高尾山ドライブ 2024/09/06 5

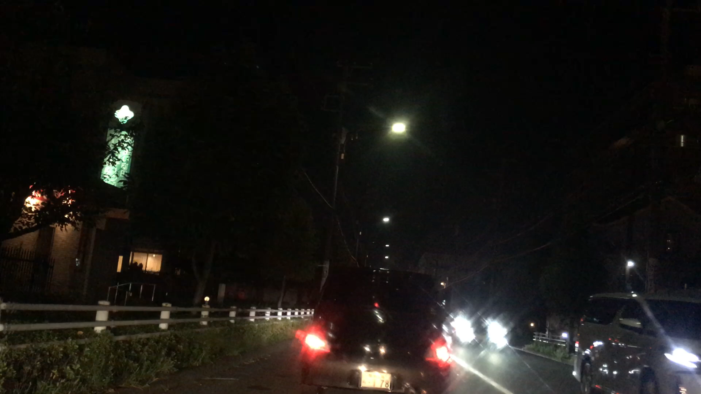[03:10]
右ってこと？どこ？ 200m 先だから。 ガットのところ右か。あ ー、もう1個先だよね。 うん、あそこ。 じゃあバーミヤンのところを曲がるってことだよね、これ。 え、ここ？